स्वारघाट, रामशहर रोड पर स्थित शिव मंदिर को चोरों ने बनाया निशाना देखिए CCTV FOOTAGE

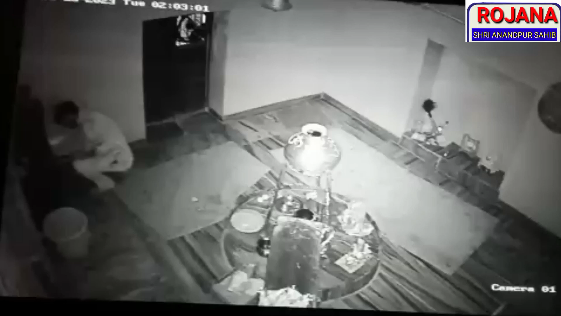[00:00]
स्वारघाट के रामशहरा रोड पर स्थित शिव मंदिर में चोर चढ़ावा राशि पर हाथ साफ कर गए। चोरों ने मंदिर में घुसने के बाद लाइटों को बंद किया और गल्ले को तोड़ना शुरू कर दिया।
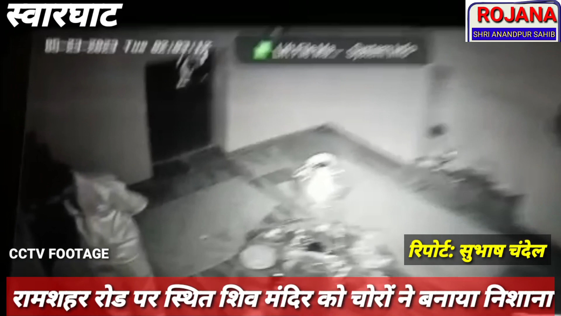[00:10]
ये सारी घटना मंदिर में लगे कैमरे में कैद हो गई। मंदिर पुजारी द्वारा चोरी की शिकायत पुलिस चौकी जोगों में दी गई,
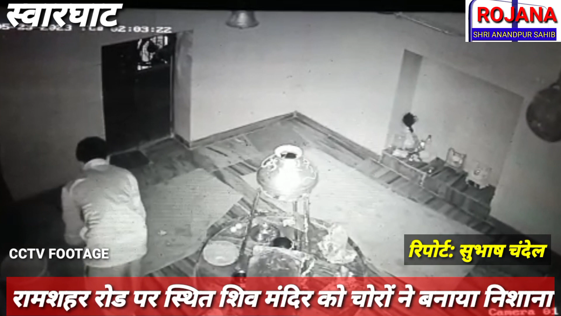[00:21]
जिसके बाद पुलिस ने मंदिर का दौरा किया और फुटेज को कब्जे में लेकर आगे की कार्रवाई शुरू कर दी। इससे पहले भी इस शिव मंदिर में कई चोरियां हो चुकी हैं, जिनका भी आज तक कोई पता नहीं चल पाया है।